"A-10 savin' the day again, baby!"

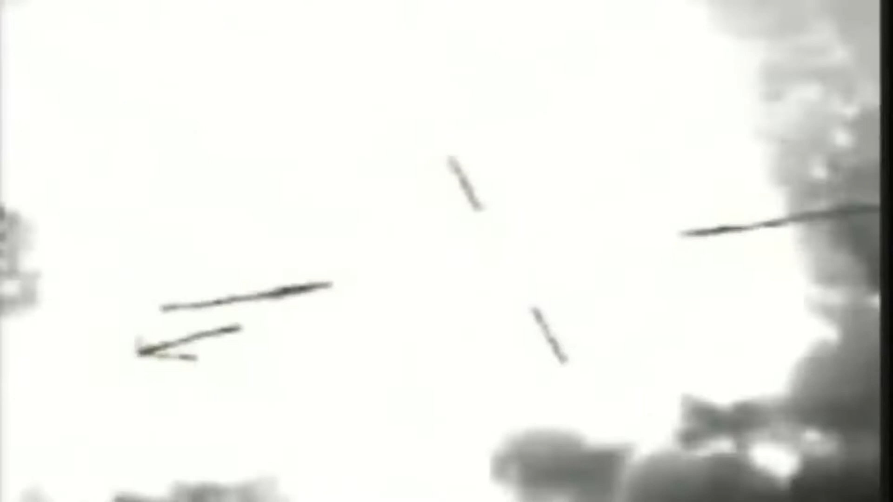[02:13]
They enable us to generate coordinates that are pristine, that are right on the target.